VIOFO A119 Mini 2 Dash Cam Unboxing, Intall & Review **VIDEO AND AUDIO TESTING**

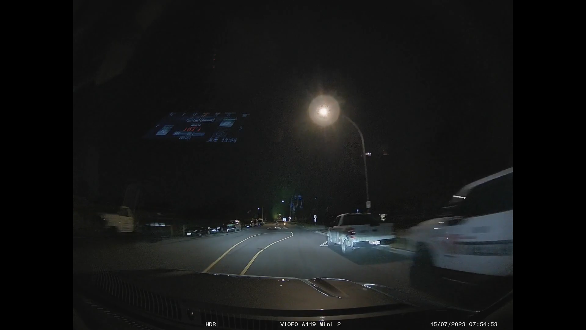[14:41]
Audio test, video test, so you guys can see exactly what you're gonna get if you're filming during the night. And unfortunately, it is pretty late,